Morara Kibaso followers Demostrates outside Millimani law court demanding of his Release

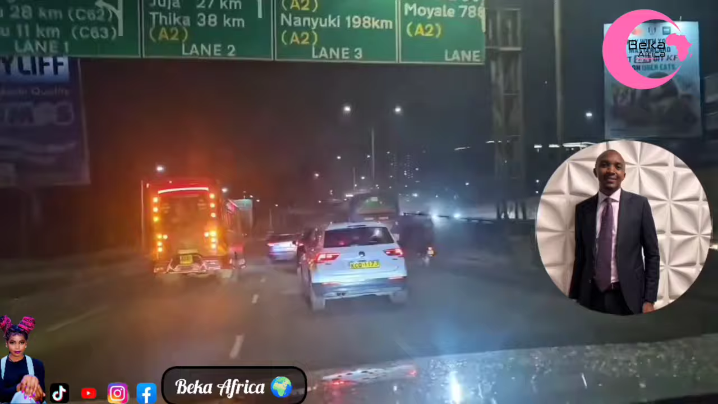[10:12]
Zote ni Volkswagen Tiguan. Volkswagen Tiguan. Yes. Yes. Yes. Yes. Yes.
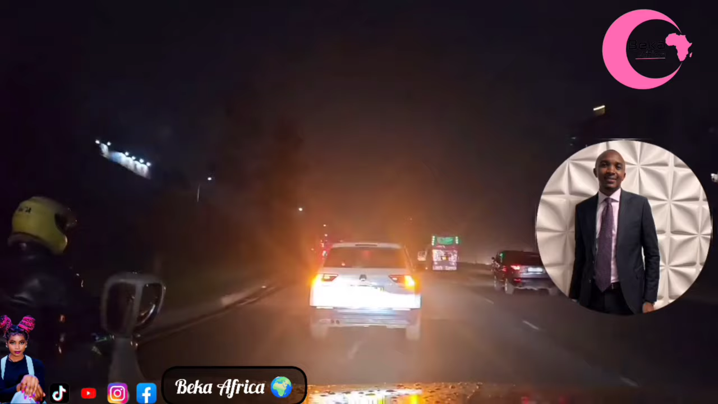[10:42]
Yes. Yes. Guys, ni kama tunaingia njia kwenda Kiambu, tuko Kiambu Road sasa. Tuko Kiambu. Tuko DCI, tuko DCI, Kiambu.